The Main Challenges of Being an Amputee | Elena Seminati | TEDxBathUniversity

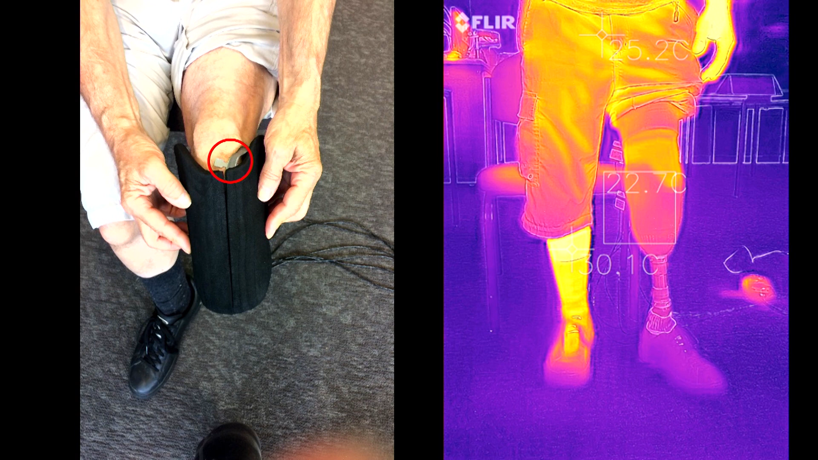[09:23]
We used a thermal camera to see how was the temperature while John was performing different kinds of activities. And it did work.